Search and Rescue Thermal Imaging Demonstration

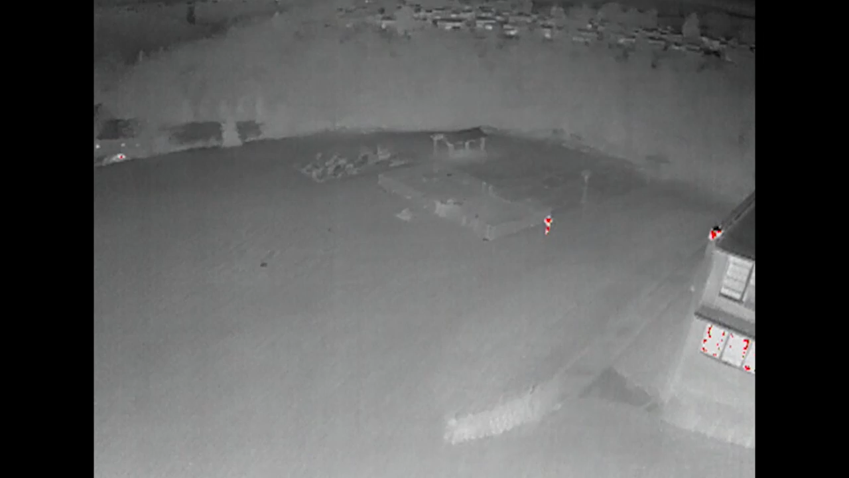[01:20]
So here is what the FLIR thermal camera technology looks like and you can clearly see the actor running away from the building toward the basketball court and into the woods. Here's another angle of the actor running away trying to hide and running away from the building into the dense trees.
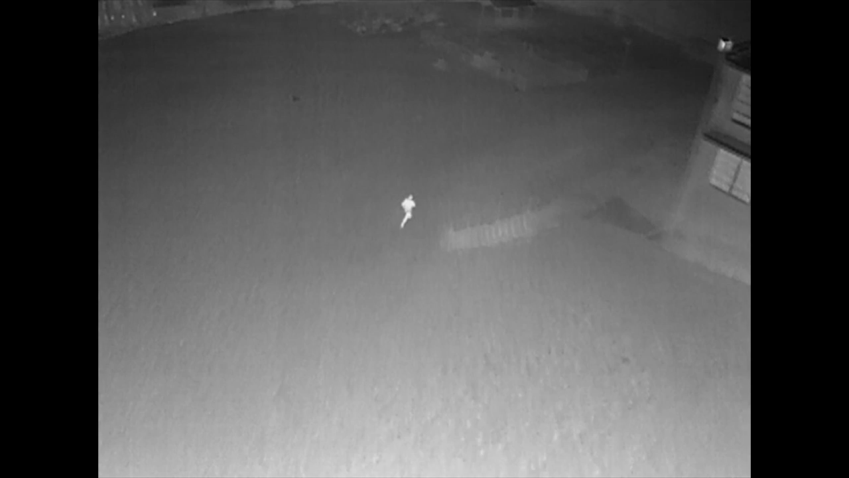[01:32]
Even our actor couldn't see very well ten feet in front of him without the aid of any flashlight. Watch how as the actor moves through even the densest of trees the camera is still able to pick up the actor. Through the drone app you can pick a wide variety of different color schemes to
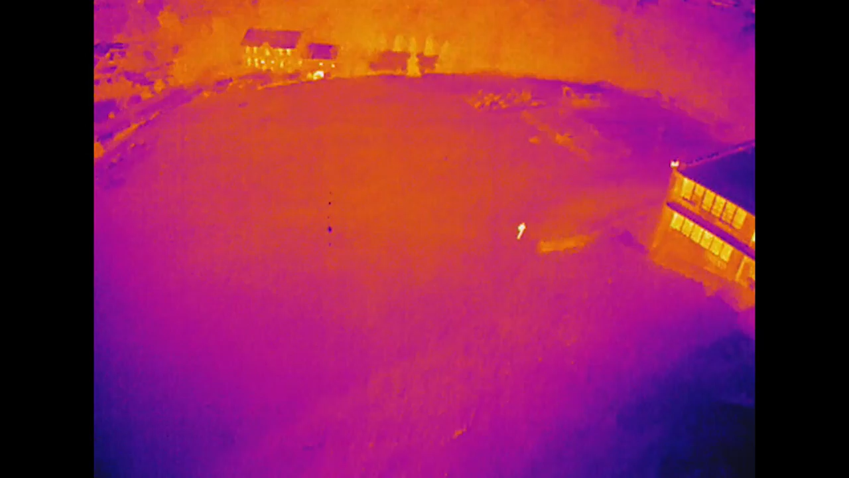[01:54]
represent different color temperatures as it's completely customizable to your needs.
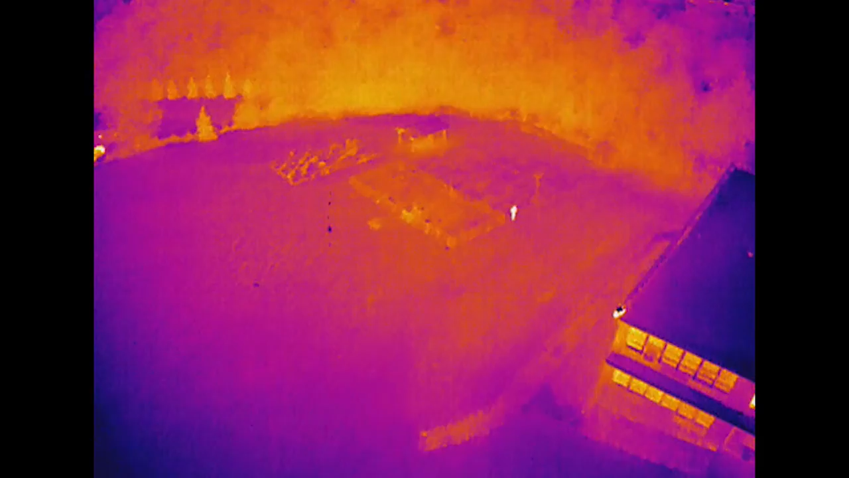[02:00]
You can also designate specific temperature ranges to be represented with different color schemes for better visibility.
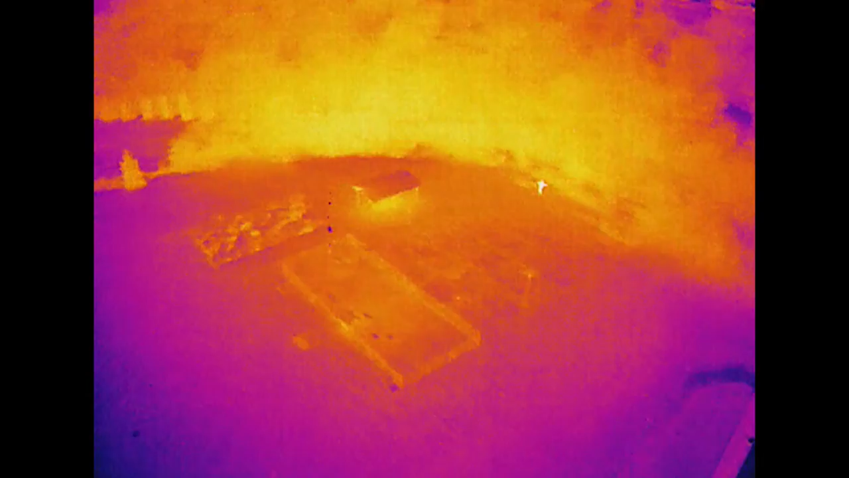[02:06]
Color schemes are separated by upper middle and lower thresholds which can be set to a specific temperature.